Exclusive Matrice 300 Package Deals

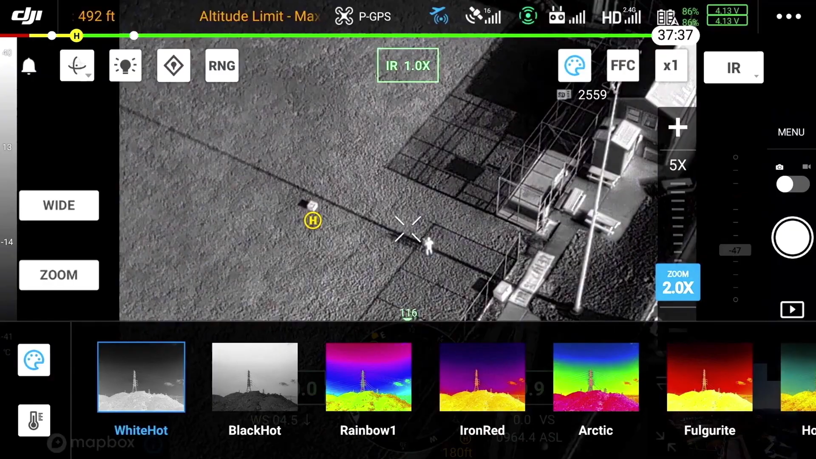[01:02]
and that way you get to see your own aircraft flying.